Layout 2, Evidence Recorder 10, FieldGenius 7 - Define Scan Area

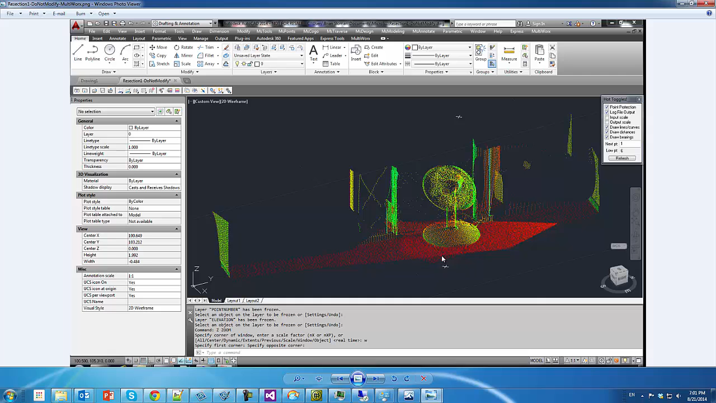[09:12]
We scanned from the front direction, and I did resection and scanned again from the back. And you can see both scan files are being integrated into the same point cloud. And so thank you for watching.